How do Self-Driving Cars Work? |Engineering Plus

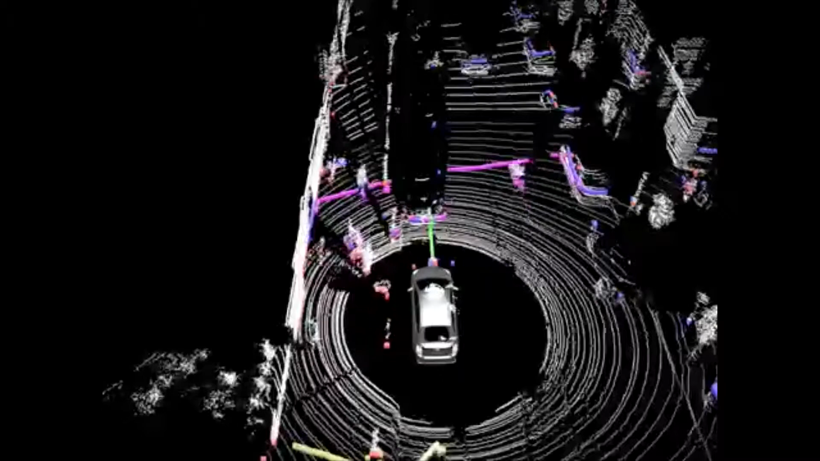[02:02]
This technology is extremely detailed and allows the car to observe roads on cloudy and foggy conditions, where a human driver would have immense difficulties.
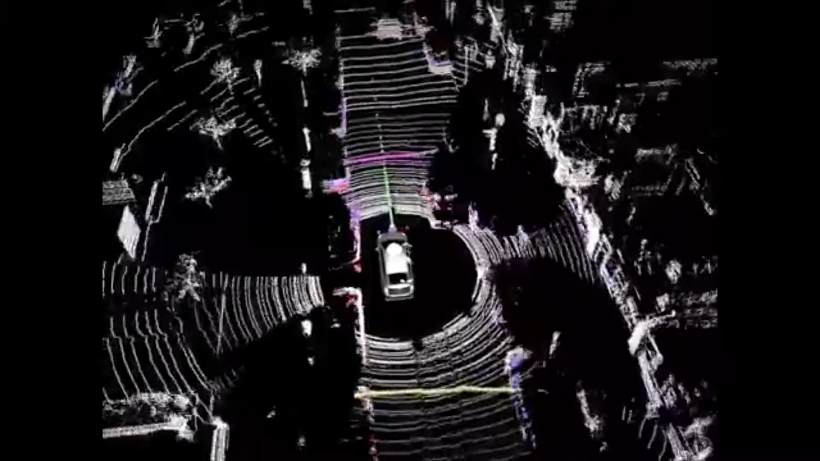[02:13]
However, there is a problem with LiDAR and it can be the difference between life and death.
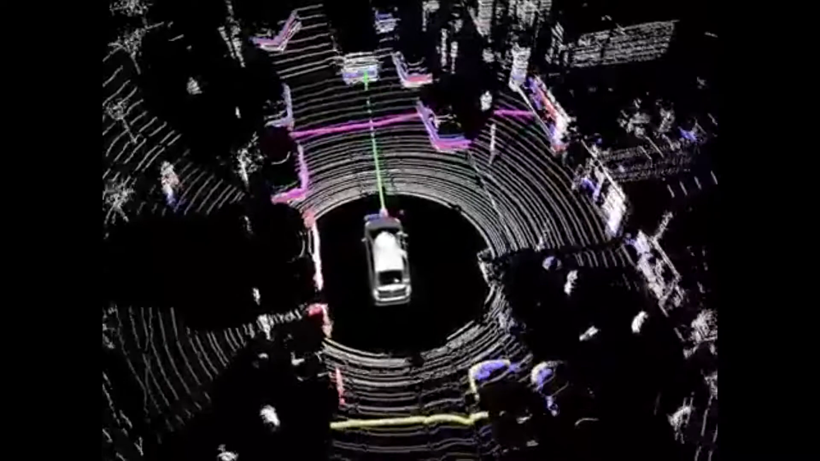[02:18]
Though it can create extremely detailed images,
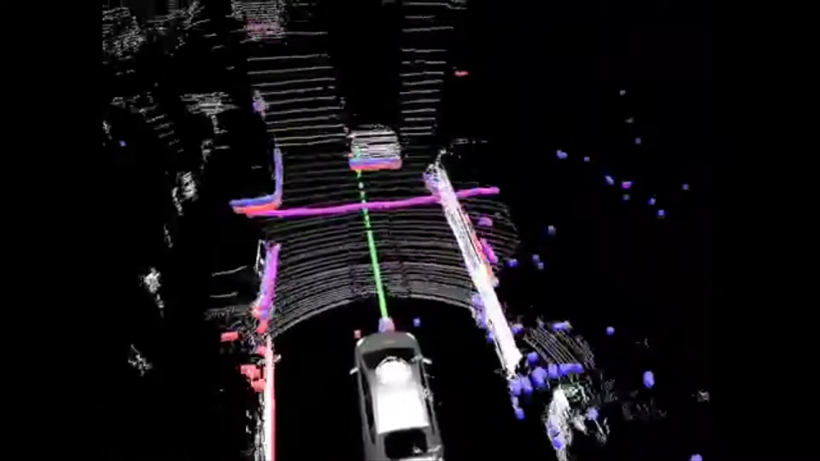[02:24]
it has extreme problems tracking short and sudden movement.
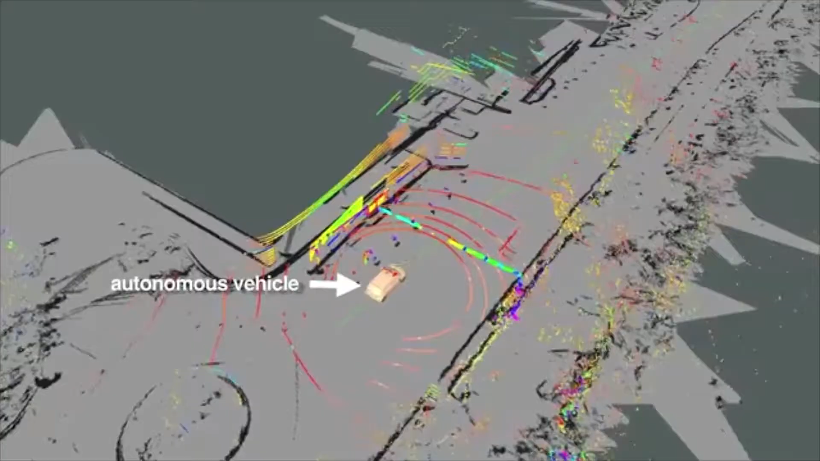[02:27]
Luckily, an auxiliary technology comes to the aid of LiDAR. It's called RADAR, working in conjunction with LiDAR to build moving and responsive 3D models of the physical world.
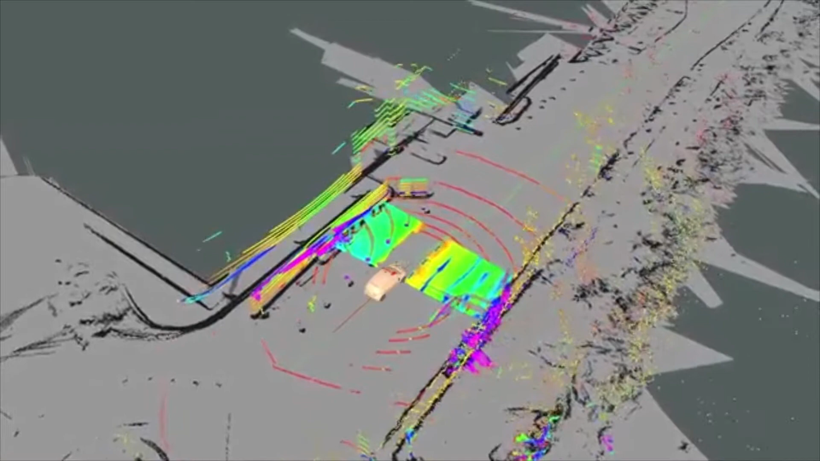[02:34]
Autonomous cars are able to deftly avoid accidents and are as a result extremely safer than their human piloted counterparts.